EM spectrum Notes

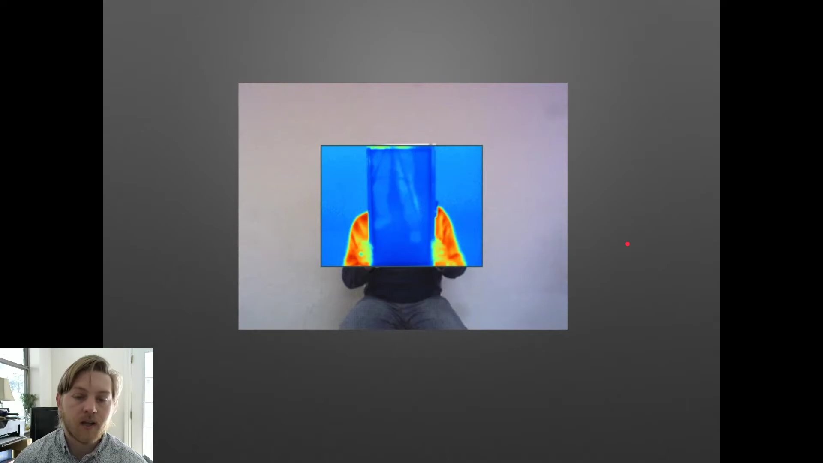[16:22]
We can see his arms, but we can't see his face. Infrared light is absorbed by the window glass pane. It does not go through.
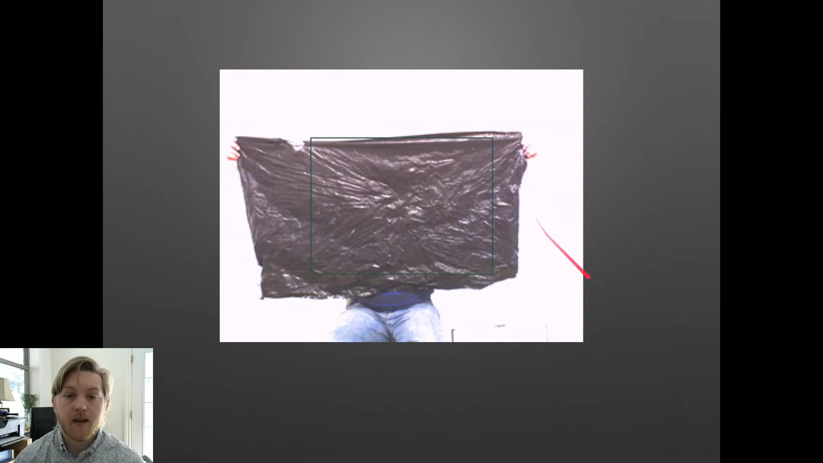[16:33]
Now, here's a trash bag. We can't see the person behind, but when we turn on the infrared camera, obviously we can see him. Now, notice his face is the warmest. His nose, not so much, right?
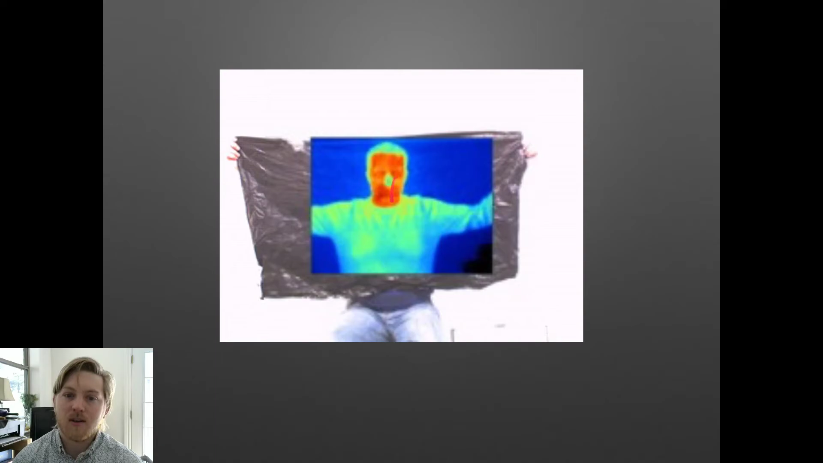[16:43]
He's got a shirt on, so the shirt isn't going to be as warm as his body, right? His hair as well. Cool. Next one is microwaves.